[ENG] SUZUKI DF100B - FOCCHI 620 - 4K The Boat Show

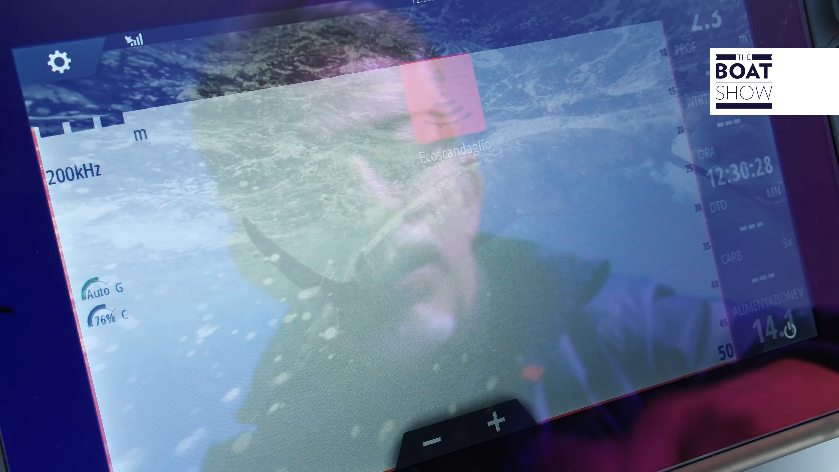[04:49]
Here we have a whole series of data dedicated to the engine,